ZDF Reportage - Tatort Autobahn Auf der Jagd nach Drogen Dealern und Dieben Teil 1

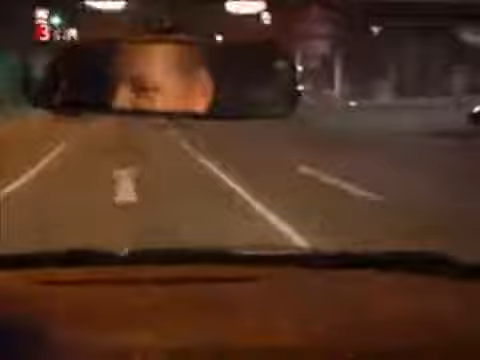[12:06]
Während Toni weiter diskutiert, ist Polizeikommissar Jörg mit einer Kollegin in der Frankfurter Innenstadt unterwegs.
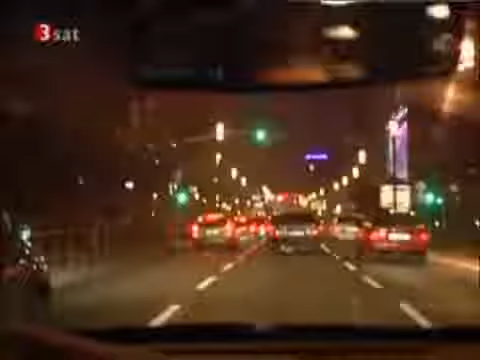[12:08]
Auf einer Zufahrtstraße zur Autobahn stoppen sie den Wagen eines italienischen Geschäftsmannes.